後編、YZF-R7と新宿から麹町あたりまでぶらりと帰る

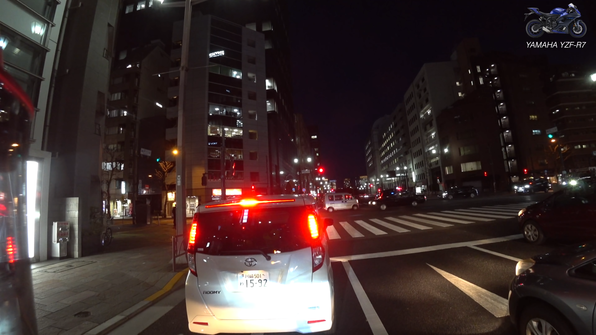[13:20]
道の名前は分からないんですけど、なんか皇居のなんていうんですかね、左上なので九段下あたりに抜けていく道、途中なんかね入っていくとね気持ちいいとこあるんですよね。あと僕のじいさんが生まれた建物がその辺にありますね。
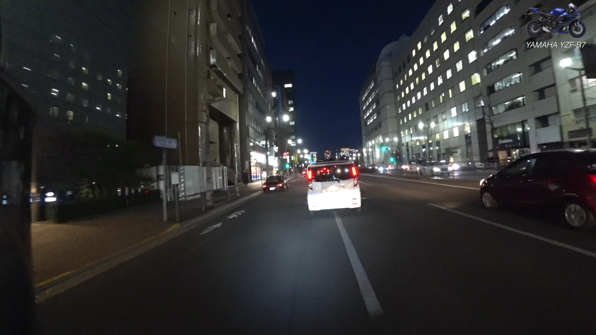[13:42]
こう暗い夜に乗るバイクって気持ちいいですね。なんか日中ちょっとこう眩しいから夜暗くなってぐらいがちょうどいいですね。正面のビル群、あれはまたの機会に撮っておいて今日はこっちから行こうかな。